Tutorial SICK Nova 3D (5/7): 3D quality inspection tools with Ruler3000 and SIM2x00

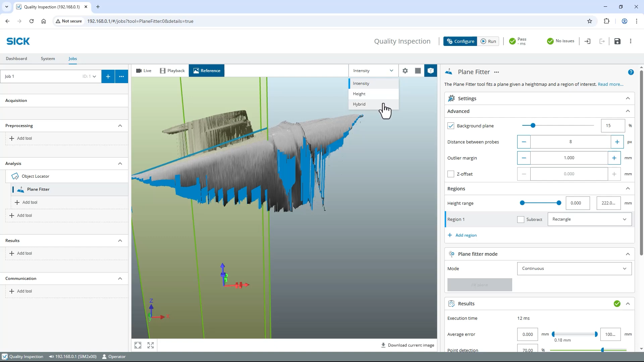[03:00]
Hybrid mode, lighting and automatic color range.
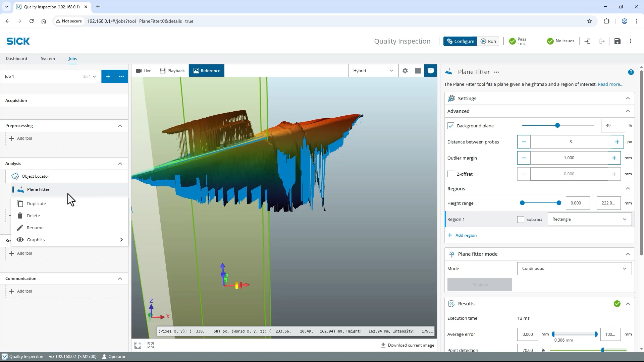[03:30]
For easier mapping I recommend to rename the tool. Right click on plane fitter. Select rename and change the name to package plane.
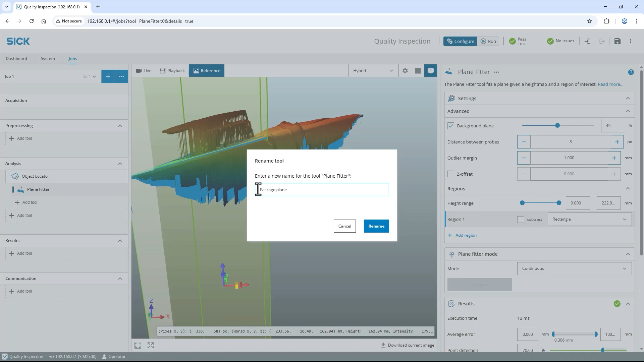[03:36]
Now let's fit a plane to the cap. Switch back to 2d view. Select add tool indented below object locator.
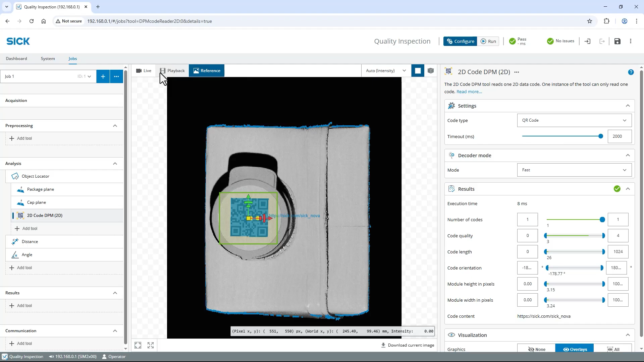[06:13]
Switch to live view and 3d view. Capture images of both good and bad packages and observe the results.